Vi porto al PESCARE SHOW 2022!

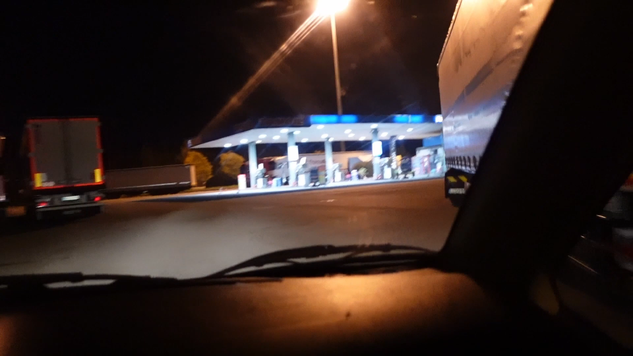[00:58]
è dietro il camion tappa sirmione per vedere l'alba ma è troppo presto